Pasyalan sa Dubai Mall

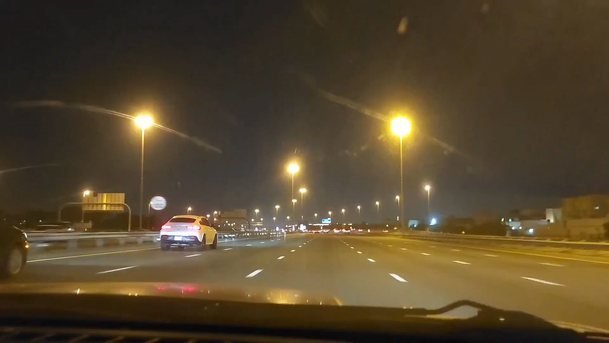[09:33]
Dinadaanan namin road pauwi ng bahay. So, napakaganda ng lighting tuwing sa gabi kasi napakaliwanag ng view. So, dito sa Dubai,